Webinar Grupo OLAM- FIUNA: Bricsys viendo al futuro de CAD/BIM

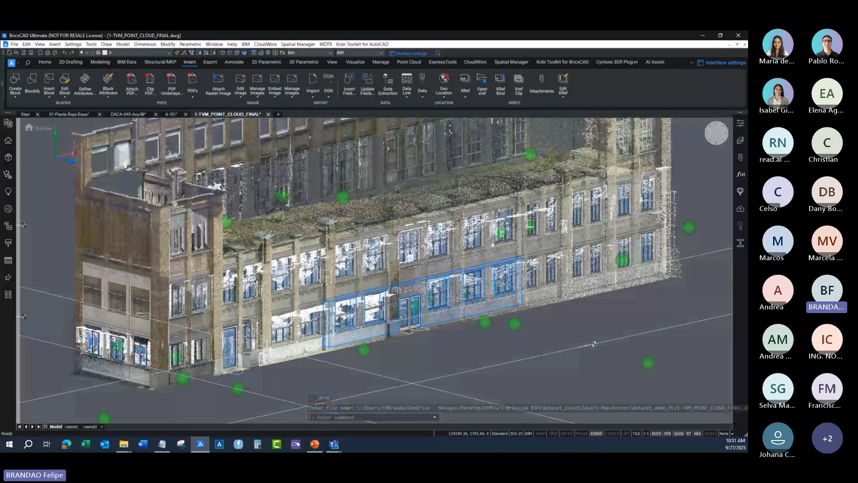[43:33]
Então, vocês vendo aqui lá no meio de pontos,
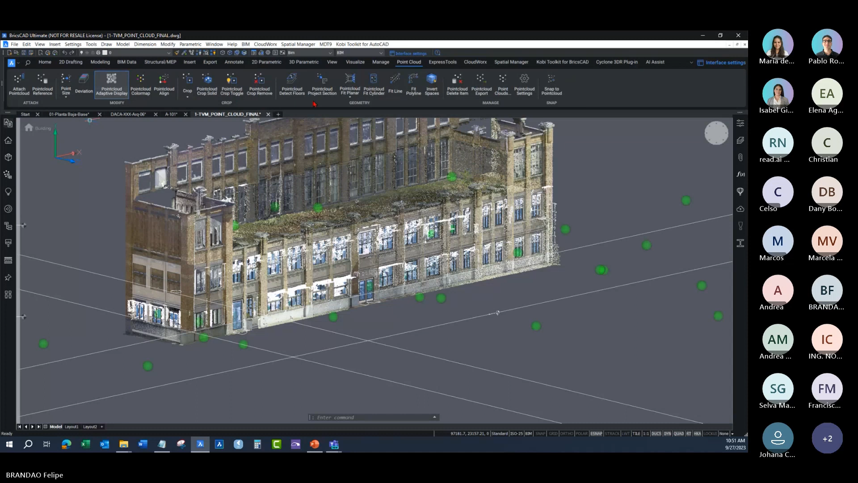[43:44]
removendo porte. Essa é uma estrutura que foi escaneada totalmente.
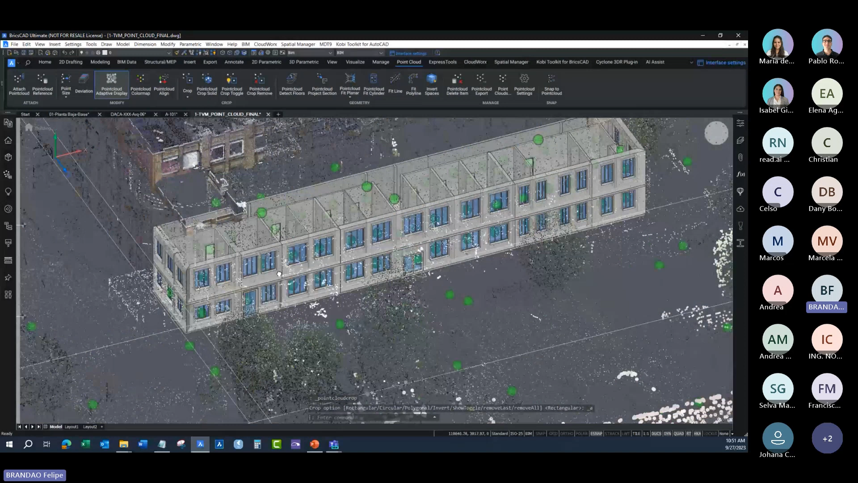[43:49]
E com briscado, várias ferramentas são possíveis,
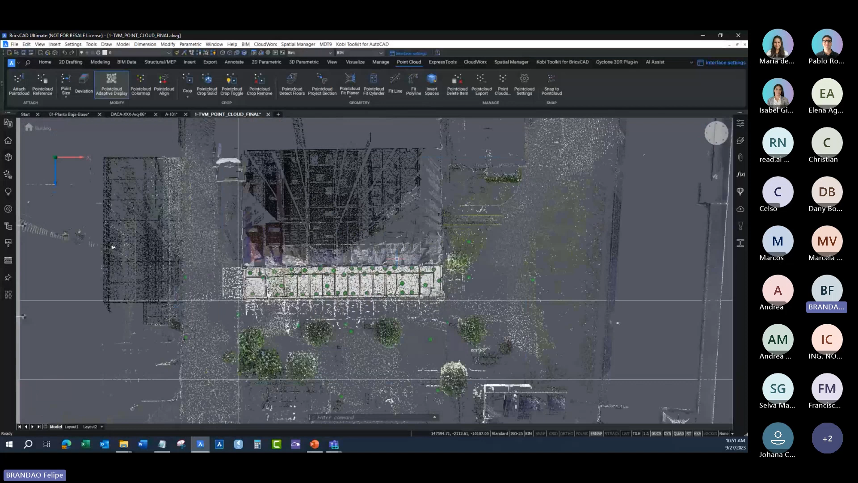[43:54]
como, por exemplo, fazer cortes em lá no meio de pontos.
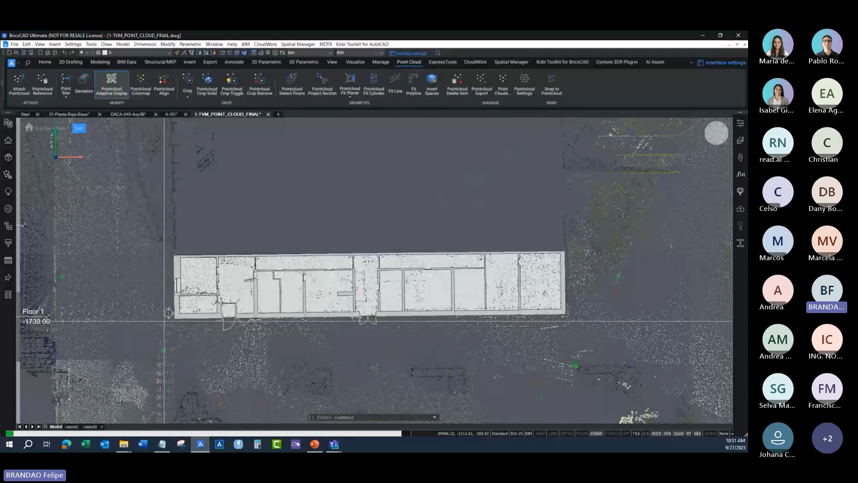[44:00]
Aqui vou ocultar o modelo 2D.
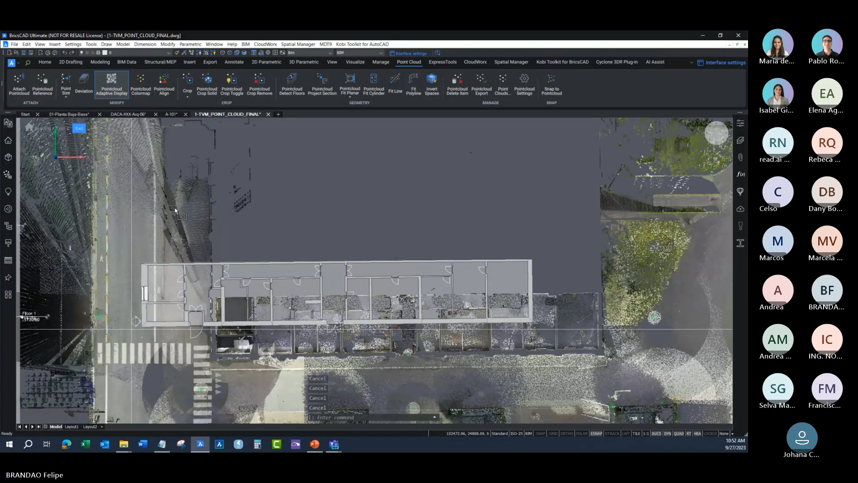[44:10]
Vou selecionar o modelado 3D que foi feito. Vou ocultar. Vou abrir lá no meio de pontas.
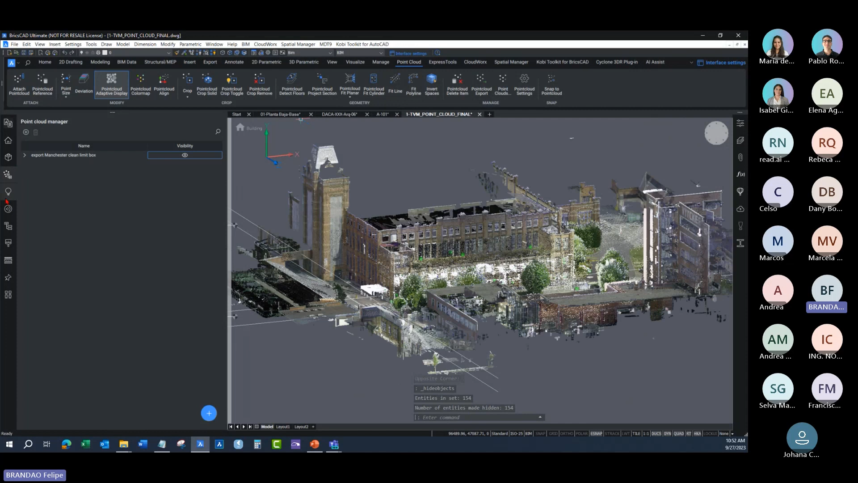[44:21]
E posso fazer cortes em lá no meio de pontas.
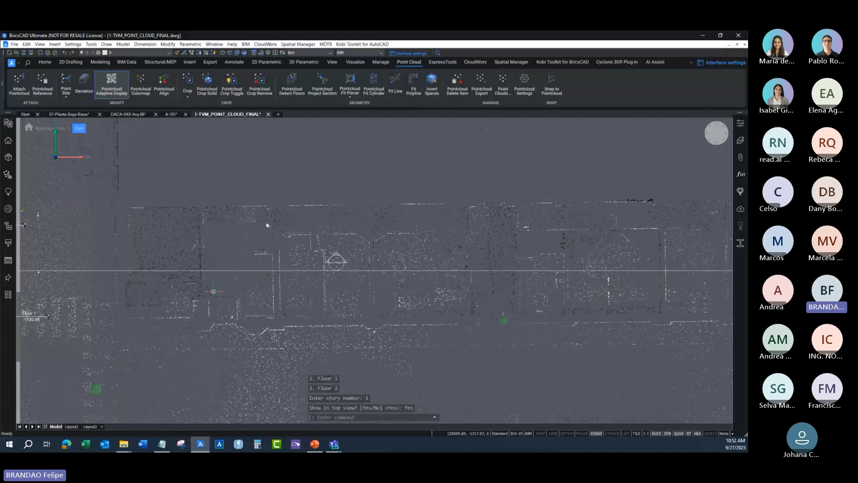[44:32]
Agora, com corte, posso elegir o que quero ver.
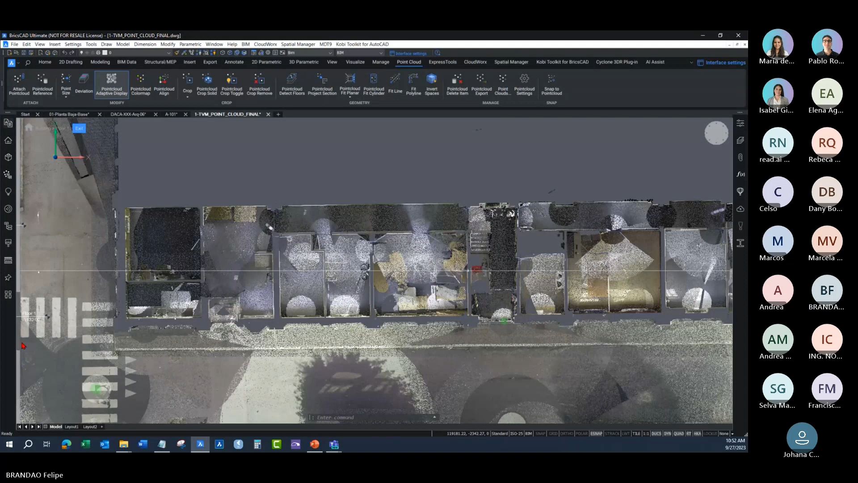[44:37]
Então, se não quero ver o piso, posso ir cortando o piso,
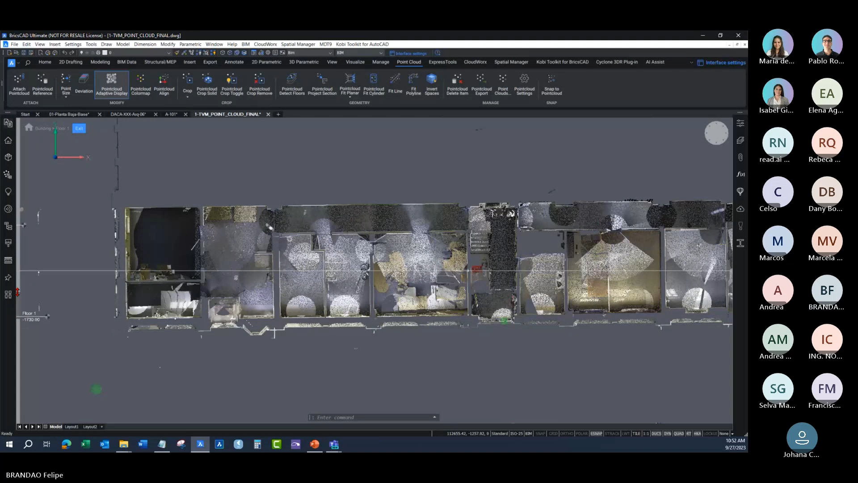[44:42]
cortando a parte de arriba também, e ver somente o contorno das paredes, e posso continuar diminuindo.
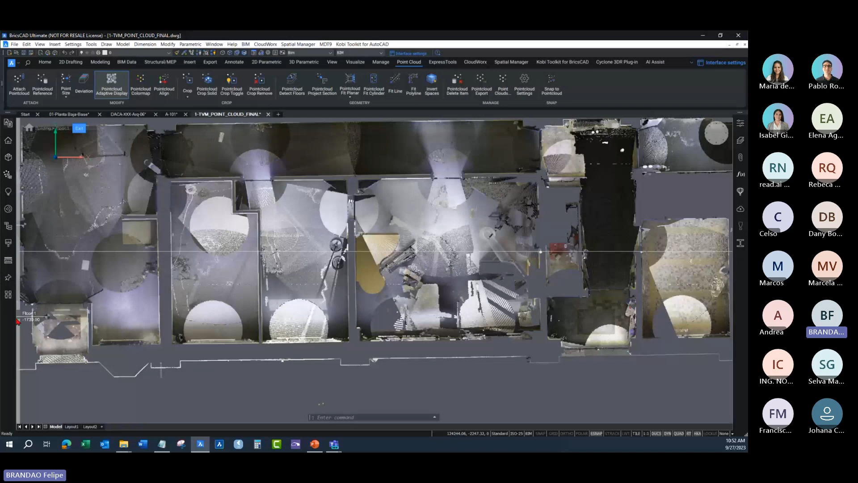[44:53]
E Briscard também pode reconhecer
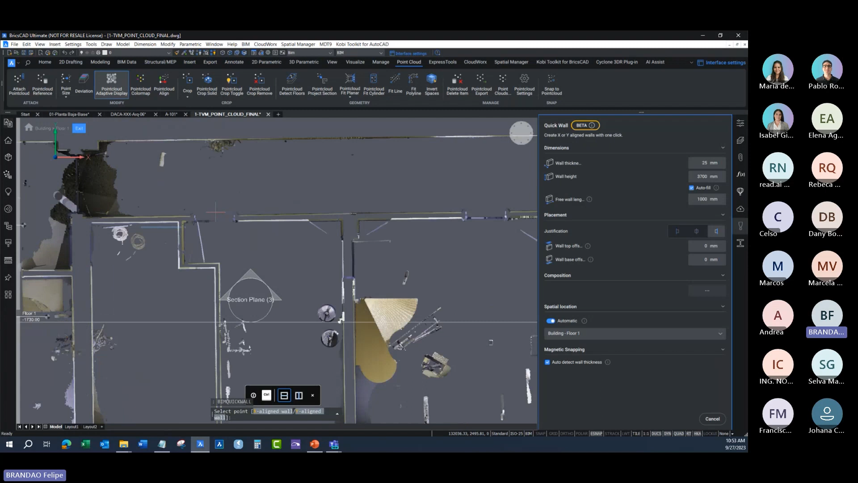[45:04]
e dibujar paredes a partir de número de pontos.
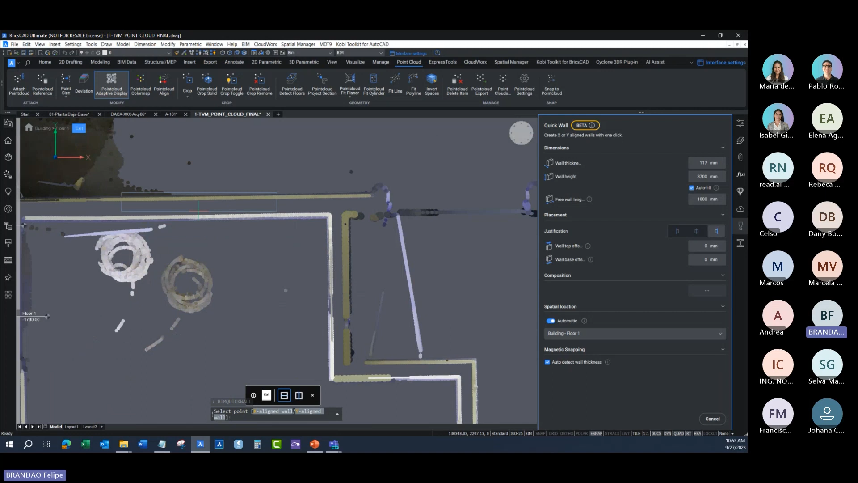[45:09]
Então, IA pode detectar o tamanho das paredes de maneira automática.